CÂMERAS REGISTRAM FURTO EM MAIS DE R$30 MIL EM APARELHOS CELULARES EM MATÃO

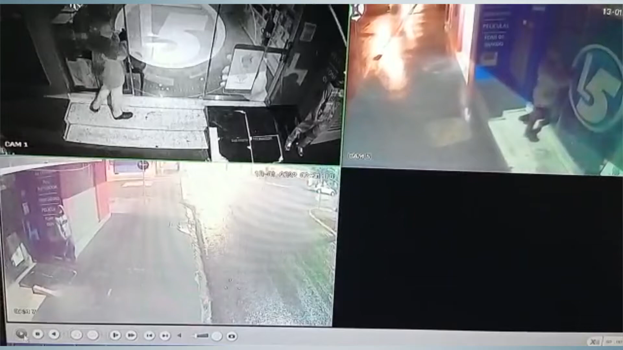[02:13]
No que eles desceram, aí foram ali no quadro de disjuntores, desligaram o prédio todo,